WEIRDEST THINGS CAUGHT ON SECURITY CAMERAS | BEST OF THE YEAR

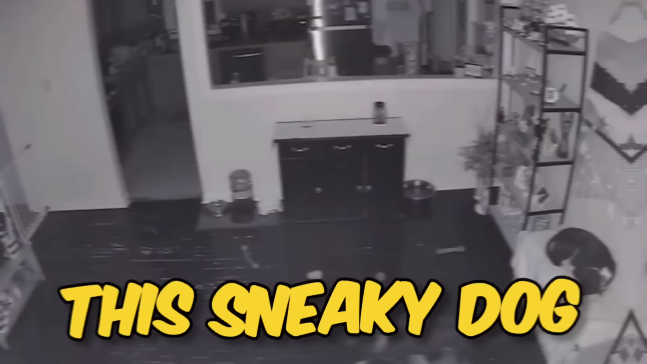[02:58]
This sneaky dog threw his brother a bone just to do this.
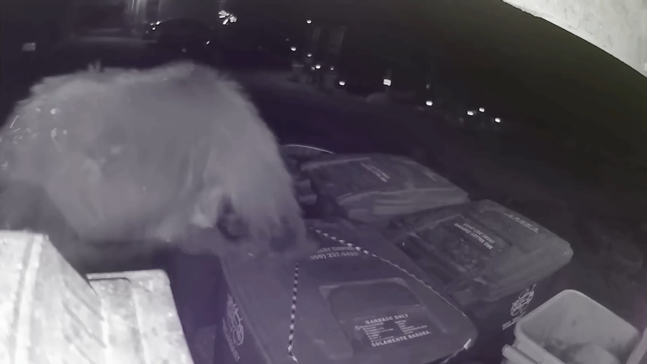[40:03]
Bears, however, are a whole nother story.